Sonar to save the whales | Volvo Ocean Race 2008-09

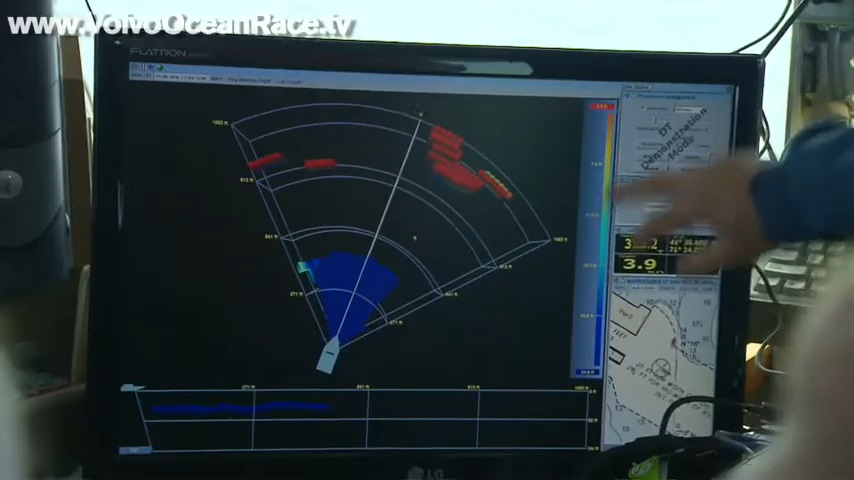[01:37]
We can rotate the 3D image display to really emphasize
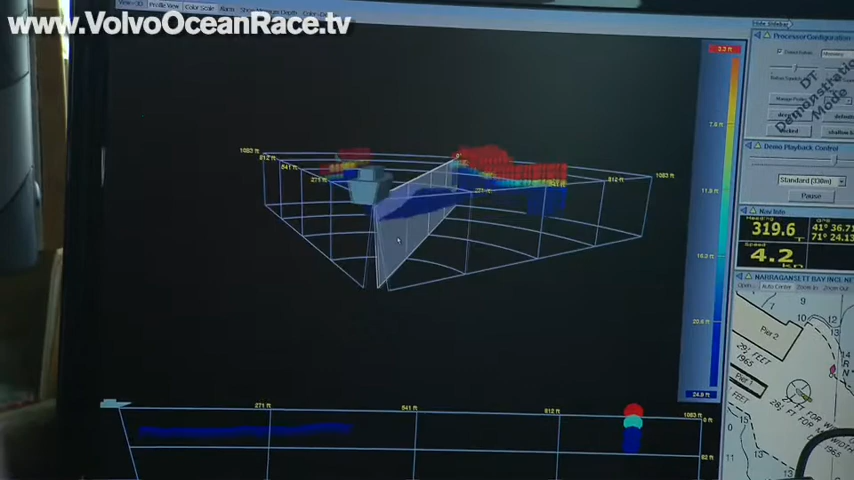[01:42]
the 3D perspective and 3D information that we're seeing with the sensor. We have less power than commercial echo sounders that are onboard ships all over the world.